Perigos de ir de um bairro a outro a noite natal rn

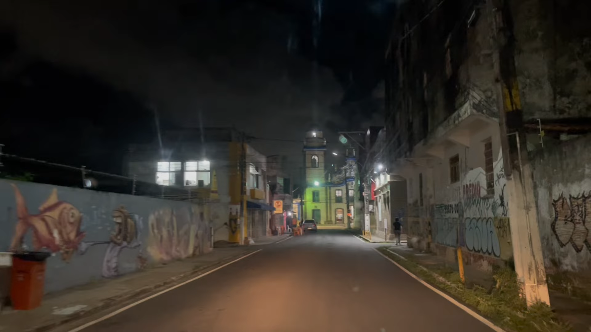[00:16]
A gente vai sair aqui do centro da cidade Vamos para o bairro do Alecrim Ali está o Rogério Caveirinha Amigo lá
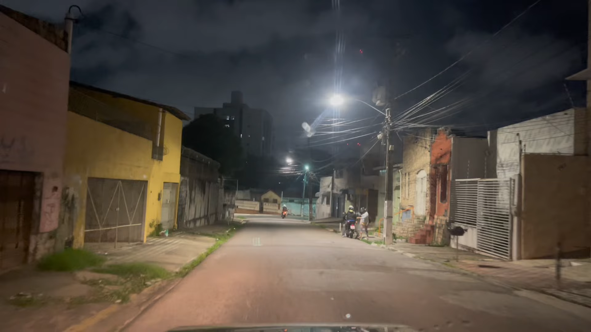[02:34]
aqui a direita Onde entrou esse carro
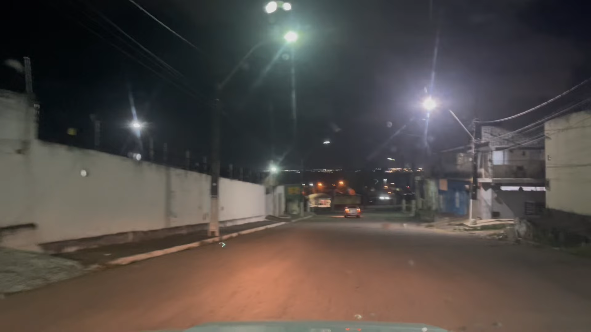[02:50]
Vamos descer E subir para o bairro do Alecrim Lá do outro lado Lá do outro lado Zona Norte da Cidade do Natal
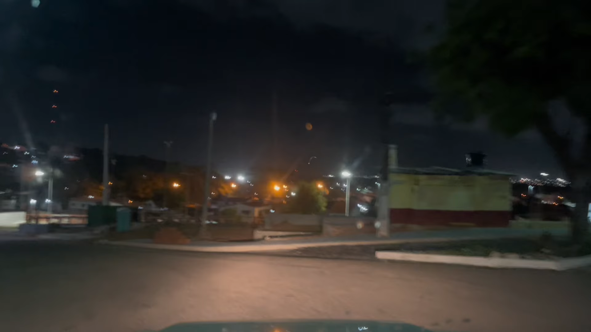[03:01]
E aqui embaixo fica o Passo da Pátria A linha do trem passa aqui do lado Aqui tem que ficar esperto Não só aqui, né? Todo lugar a gente tem que estar esperto
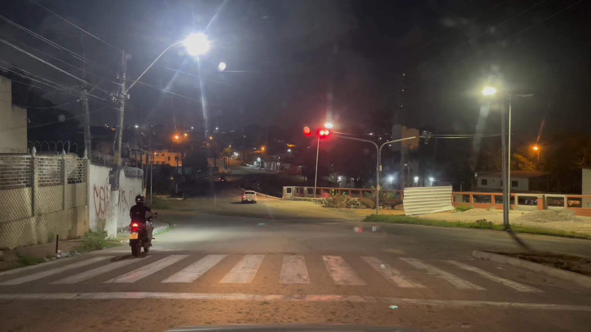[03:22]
Agora uns lugares mais do que os outros Aqui é a rua Governador Rafael Fernandes Aqui é aquele
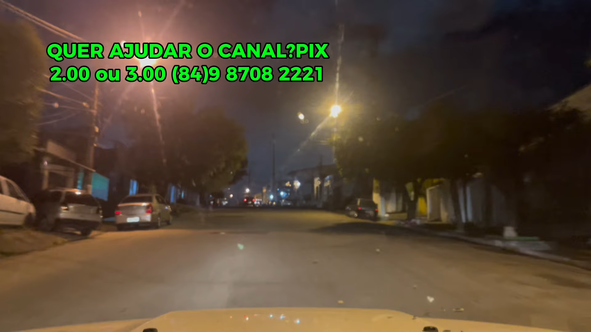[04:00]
Aqui para o lado direito Aqui na rua atrás do cemitério Onde morou o Seu Luiz Antônio Vai do Wallace Vou aqui nessa ruazinha aqui Atrás do cemitério
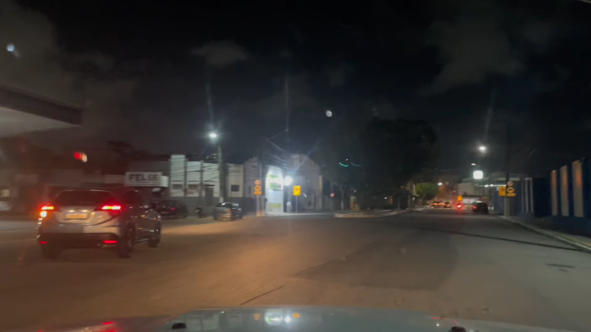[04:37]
as pessoas Ali na Avenida Rio Branco Aqui é o cemitério do Alecrim, pessoal Aqui do lado direito Aqui o posto Campo Belo
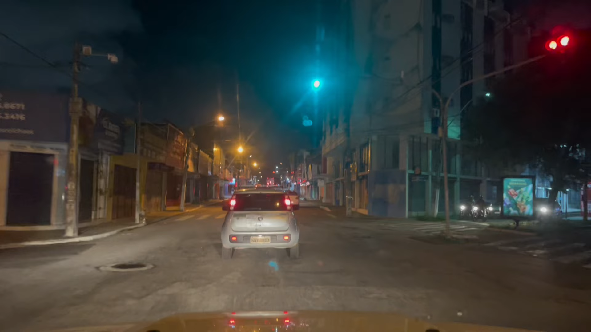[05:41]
Bairro do Alecrim Rua Amaro Barreto Eu vou entrar aqui à direita Para vir ali pelo Banco do Brasil
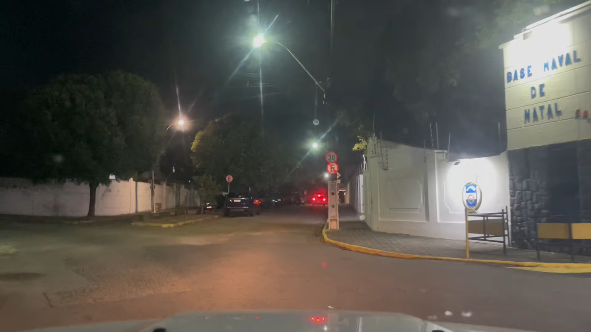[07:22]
Base Ariparreiras Bairro do Alecrim Rua Almirante Ariparreiras Aqui tinha uma igreja Onde está aquele carro ali Era a igreja Vitória Cristã Vitória Cristã lotava aqui Tinha muita gente Vinha Para Vitória Cristã Depois ela passou a ser Ali na Avenida 10 Lá na outra Sem ser naquele trecho Ali da Esquisita Lá na outra quadra
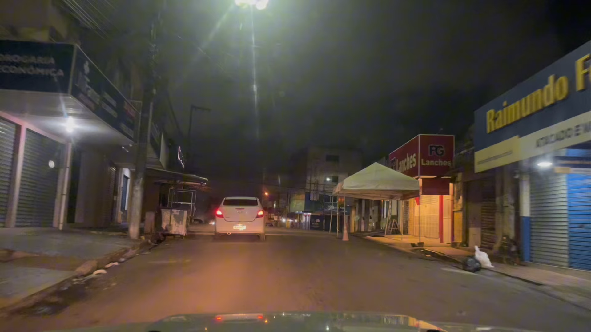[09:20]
O número de evangélicos É bem mais Então acho que ficou pequena Essa igreja Já há um bom tempo Saímos aqui Da Manuel Miranda Agora estamos aqui Na Avenida 3 Que é a Presidente José Bento E vamos entrar aqui Na Avenida 10 À esquerda Aqui na Avenida 10